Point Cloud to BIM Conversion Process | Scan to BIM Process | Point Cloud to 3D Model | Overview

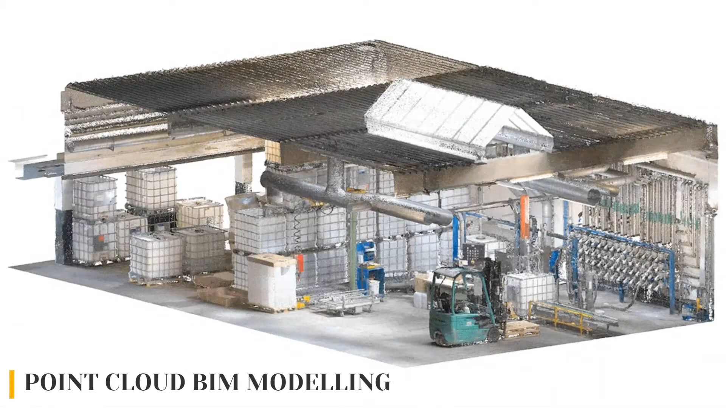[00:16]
easier and simpler the point cloud modeling process usually has three important phases namely scanning phase registration phase
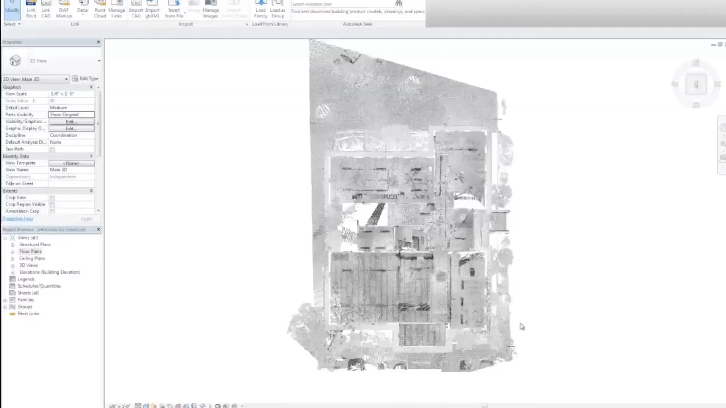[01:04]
and the point cloud data files are converted into user-friendly
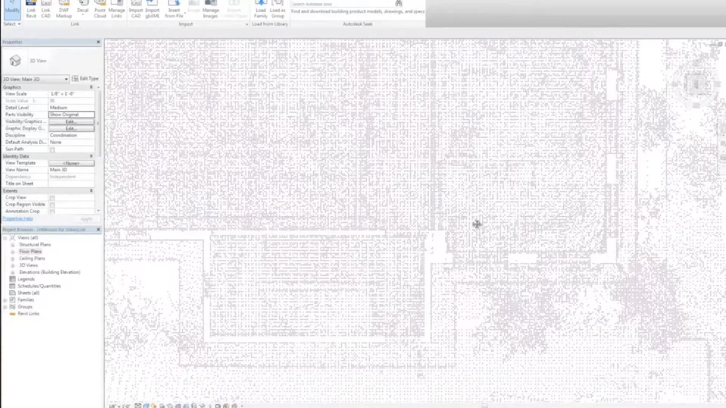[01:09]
formats like dot rcs dot rcp dot pts
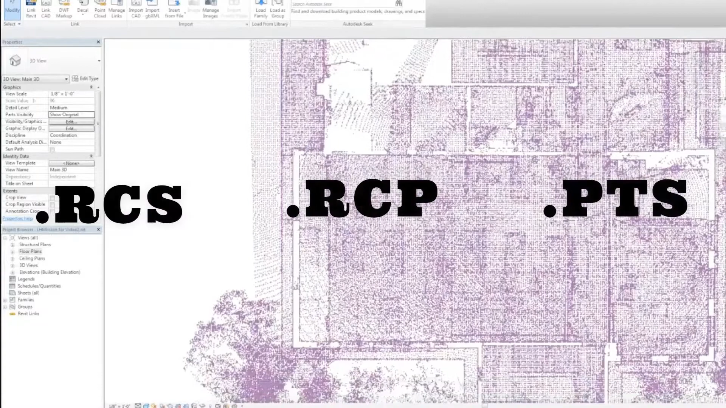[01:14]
dot obj dot xyz or dot e57